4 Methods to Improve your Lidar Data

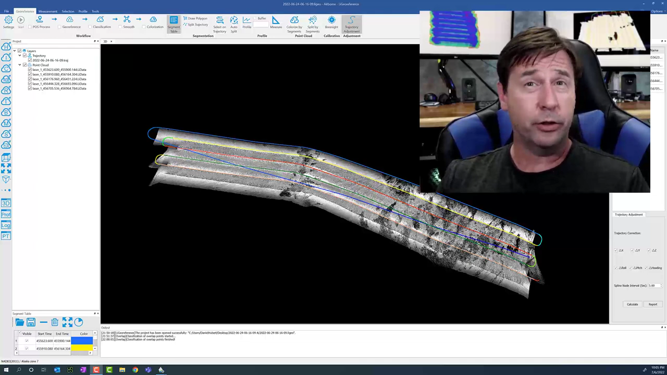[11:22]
your LIDAR is really based off of GPS inertial, uh, uh, inertial data. You know, you combine those with the base station and that gives you your, your trajectory or where your rover position is. And then we use lever arms to sync that to your LIDAR sensor and get a direct sense of the ground using light.
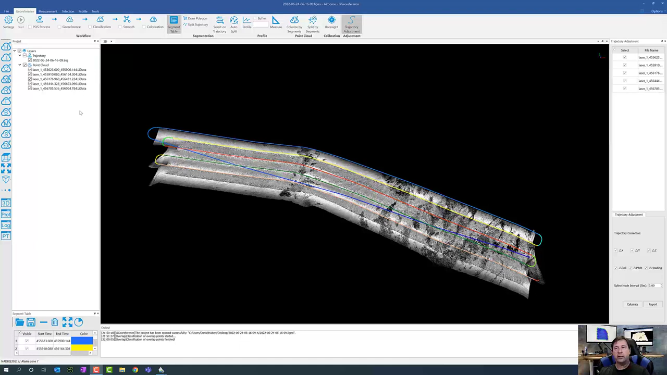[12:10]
and what I really want to do is kind of dive in here and just show you the reports and why this is important. So I'll come in and I've already have the trajectory adjustment, uh, open. So let's go ahead and pull open that report.
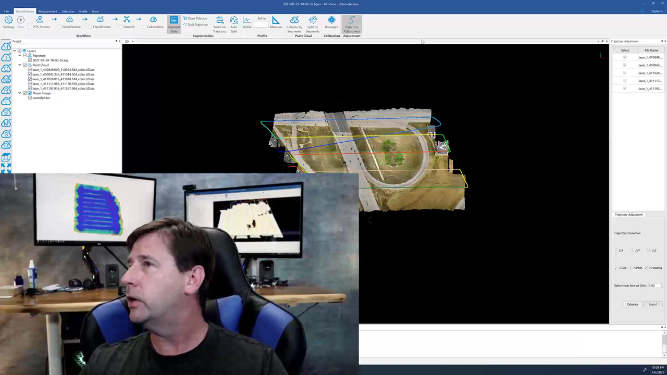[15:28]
So in a, in a previous, um, we talked about, you know, how depending on the sensor,
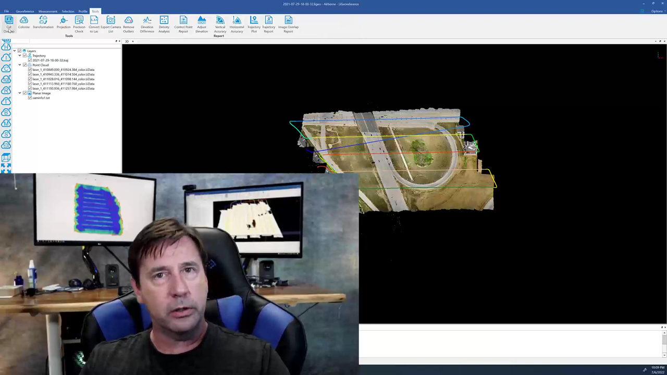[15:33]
you may get some angular error and that may cause some curvature. And so what we're going to do is we're going to look at this one, uh, and we're going to look at it in segment view. Okay.
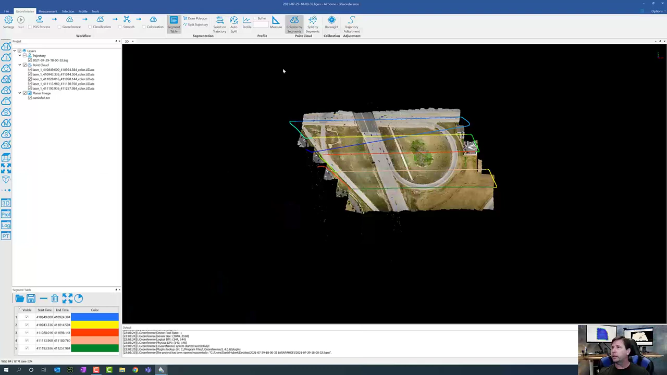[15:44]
So let's see if this pops up. Yeah. I'm really working this thing hard. Okay. There we go. All right. And then we're going to do is we're going to look at this with the profile tool and I'm going to use this roadside as,
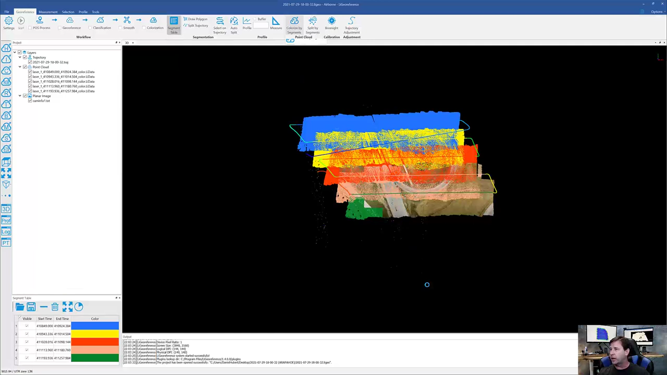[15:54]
um, as it looks. We want a hard surface to really take a look at this.
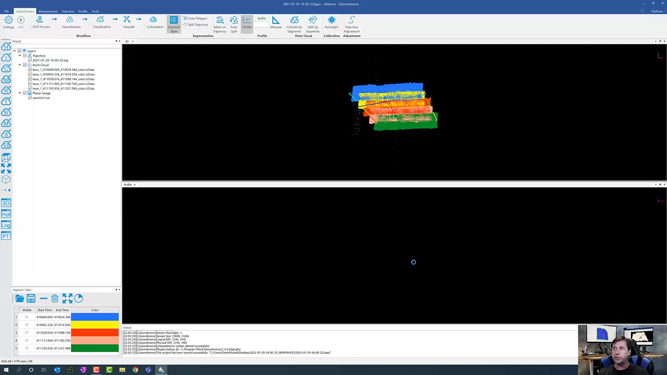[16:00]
All right. And I'm going to make this small.
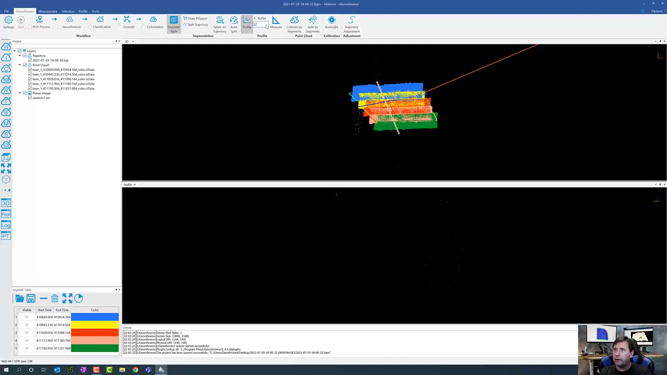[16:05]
Let's look at a five centimeter spread. If it lets me. Okay. So now that we've got our profile up, uh, and we're looking at segment view, so you can see we've got a blue streak, yellow streak, red streak. You get the idea. So what we're going to do is we're looking at literally five centimeters, something really tight and refined. And what I'm going to do is really zoom in on this, move this up in. And so what we're looking for and we're looking right about here at this point in time.
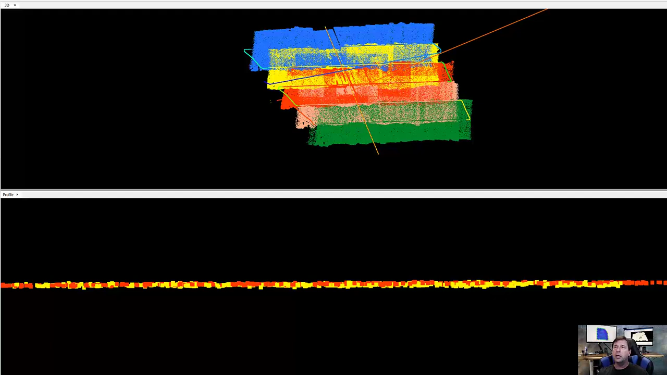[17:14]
So what we want to do in here is we want to make sure that we have a consistent surface all the way through without without outliers. And that creates a better surface or a better data set for us. So I'm going to go into now control view and I'm going to show you by just running this.
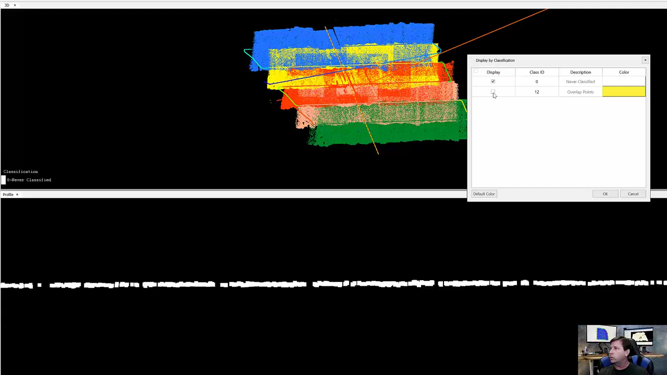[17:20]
And so I ran this a little earlier here and you can see now. Close that. That by running this, you know, this outlier that's right here and this outlier right here. How this is, you know, you've got all these little spots in here. And then if I come in and let's go to classify again and take this out. You know,
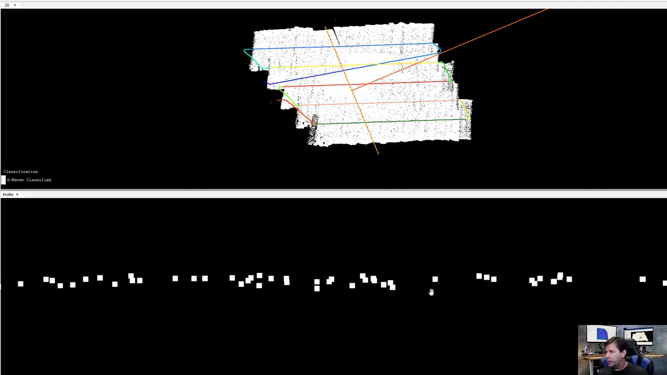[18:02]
so this sometimes is called demonstration, but now I've got a much better line here of points on here. And so that means I'm going to have a better surface and I'm going to have less variability. Now, just that there's no misunderstanding. I'm going to go to and you can see I did this right on the road surface. So I've got a nice 80% reflectance material. There's no error on here as far as like it's a surface.
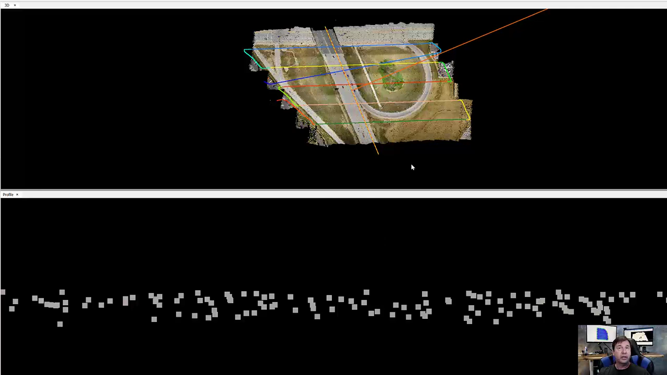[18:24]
I don't have vegetation of anything else that could interfere. And I've got this nice laying out pattern. And so you can see what a big difference this is actually going to make.
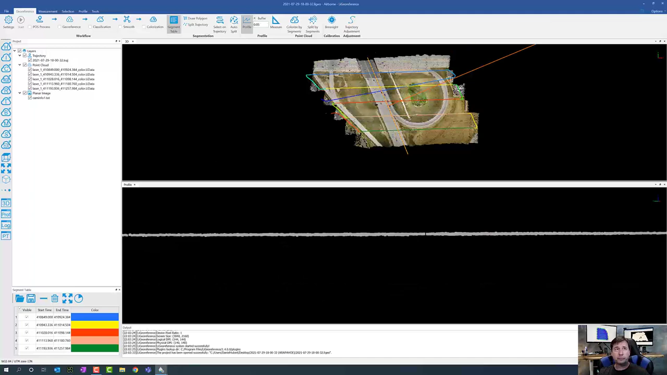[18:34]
Okay, now we're going to go and look at our other model here.
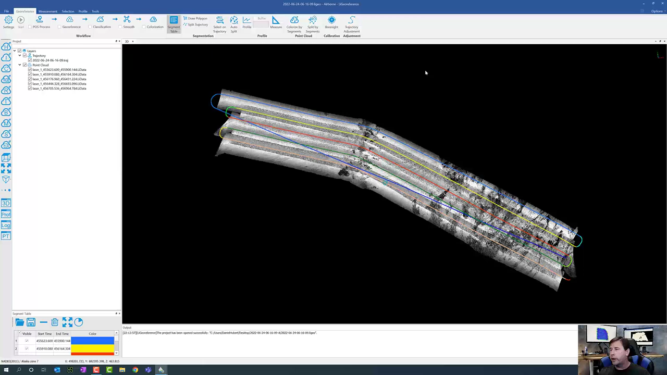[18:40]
Okay, so the nice thing is this is Tundra, but we're not going to have a nice roadside. But you'll get the gist now to kind of give you another area to kind of look at.
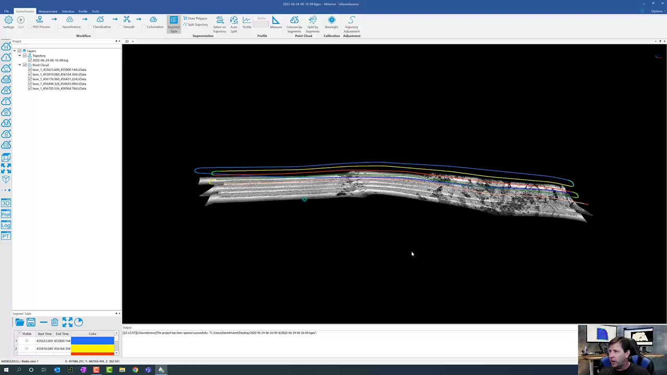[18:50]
So I'll go ahead and go back into my color segmentation strategy so you can see my different lines here.
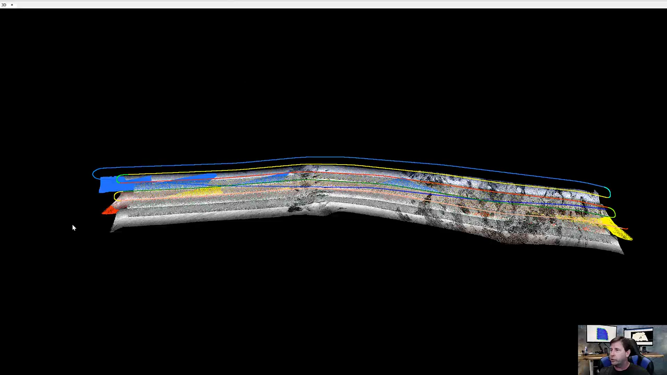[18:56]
And then I'm going to go into my profile tool again.
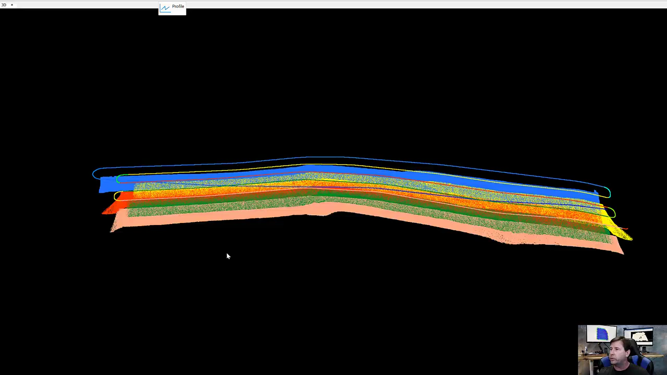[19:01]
And we're going to just go ahead and pick a swath anywhere at this particular point. And I've got the buffer on, so that's nice.